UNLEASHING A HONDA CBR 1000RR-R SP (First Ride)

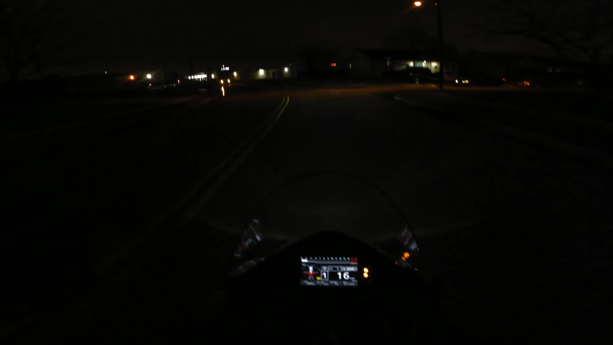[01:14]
Currently in Dallas still, and if you guys are an avid YouTube watcher, which probably most of you guys are, you will probably know who Will Kid Hill is.
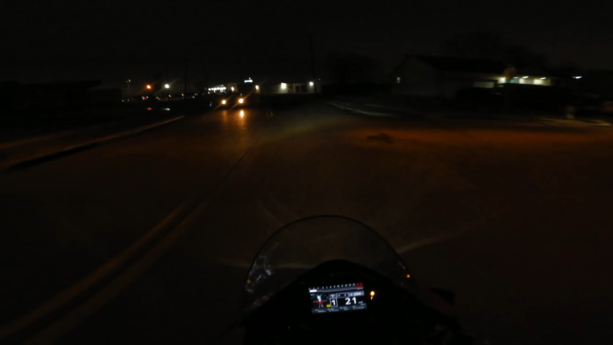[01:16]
So yeah, this is Will's bike. He just got it flashed from Brent Tuning, which is kind of funny.
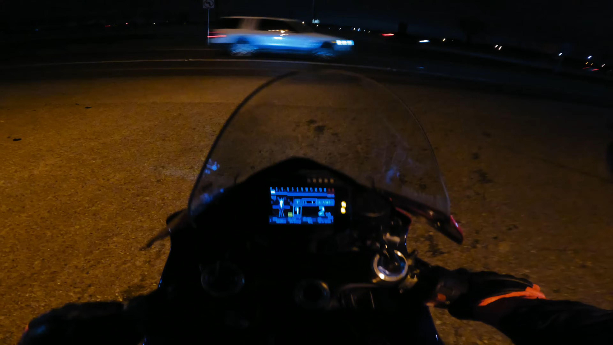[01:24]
I literally just got my S1000 flashed from Brent Tuning.
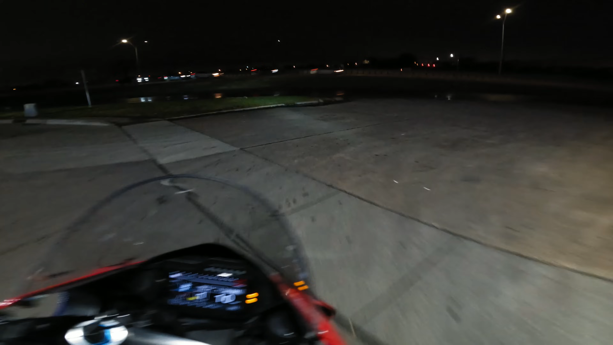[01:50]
Alrighty, well, we got some gas in her.
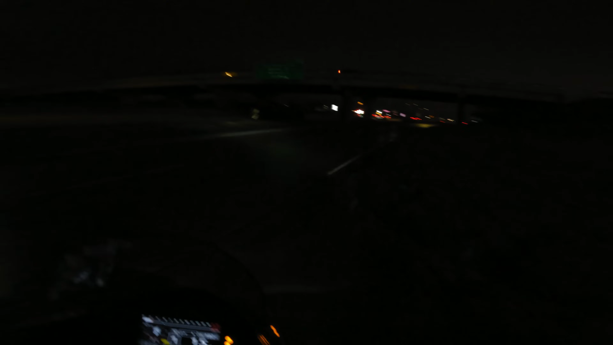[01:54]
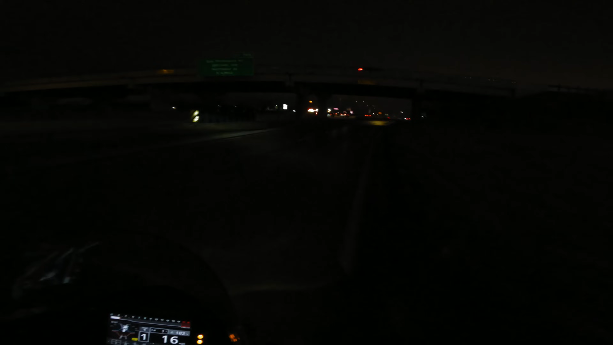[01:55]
Need to hop back on the highway. It's super wet over here. One of the nice things about the CBR 1000 RR SP is that it does come stock with a quick shifter. On the normal CBR 1000s, you have to buy an aftermarket quick shifter for them, which really makes no sense, man. It's a 1000cc bike. They should be coming with quick shifters straight out the box.
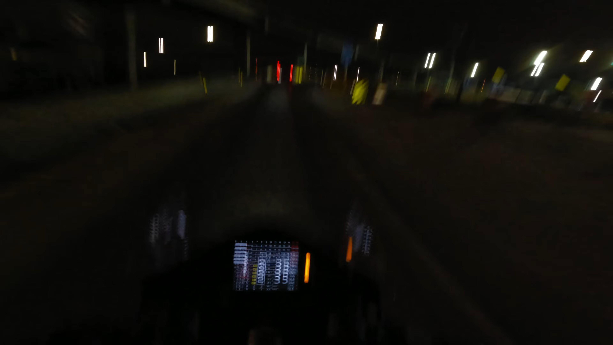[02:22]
Big shout out to the boy Will for letting me rip this bike.
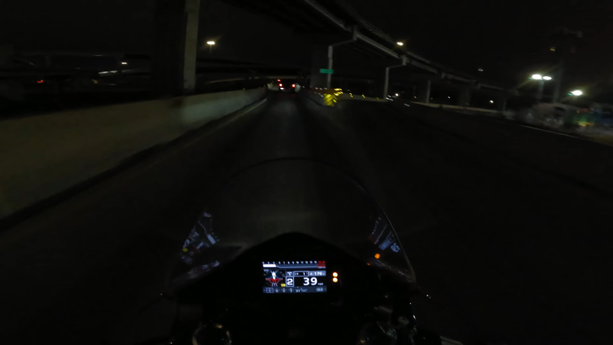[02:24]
These RR SPs are actually faster than S1000s when set up right. Alrighty, well, we got wheelie control, trash control, everything off.
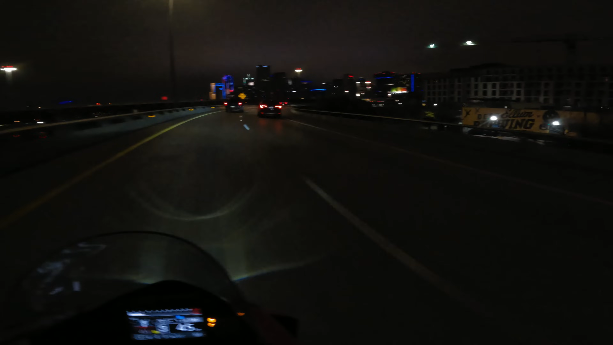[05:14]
clouds look so good at night.